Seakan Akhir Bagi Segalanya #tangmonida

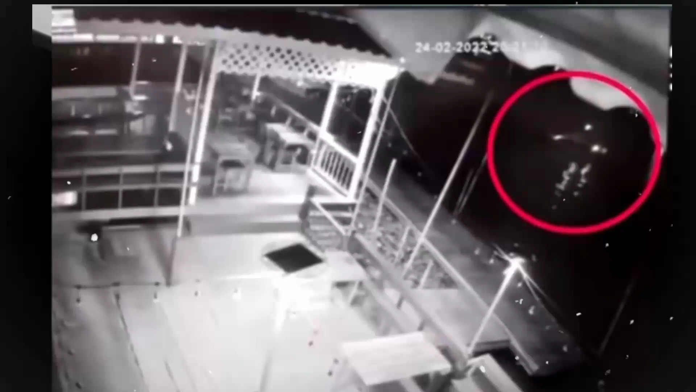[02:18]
Bahkan dari rekaman CCTV yang berdurasi singkat tersebut, diduga sang aktris Tang Mo Nida terlihat diseret dengan speedboat tanpa belas kasihan.